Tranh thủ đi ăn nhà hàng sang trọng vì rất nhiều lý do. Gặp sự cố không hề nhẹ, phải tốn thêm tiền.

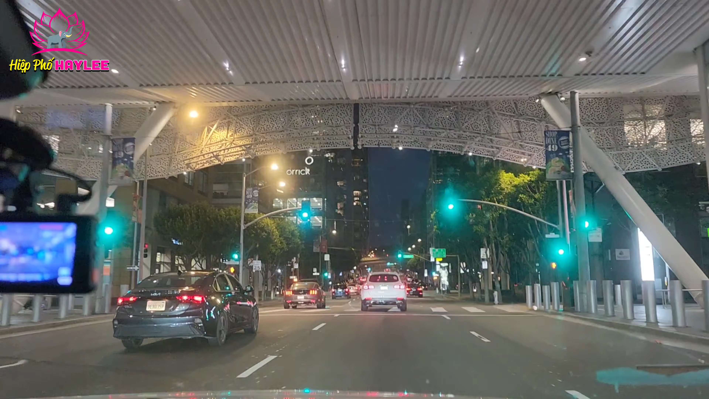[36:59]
Bây giờ đi ban đêm đó, quay cho cả nhà xem. Trời ơi nhìn kìa, building không? Can see.